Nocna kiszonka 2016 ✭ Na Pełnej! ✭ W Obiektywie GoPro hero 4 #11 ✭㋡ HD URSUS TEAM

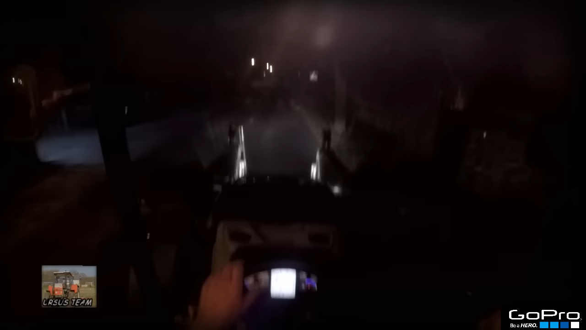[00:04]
Siamaneczko z tej strony, z tym, a ja was dzisiaj witam oto w tej pięknej nocnej porze, od razu uświadczam wam zapałoną lampkę do góry,
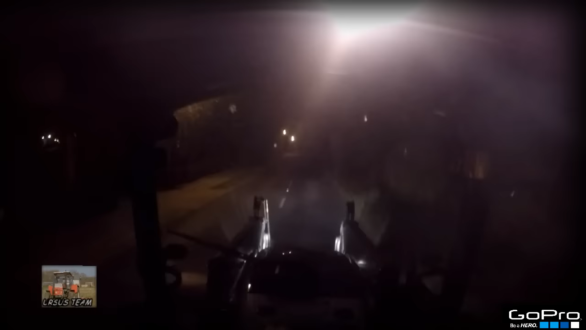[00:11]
więc przyciszymy sobie, więc nie wiem czy nie będzie wam się świecić w obiektywie,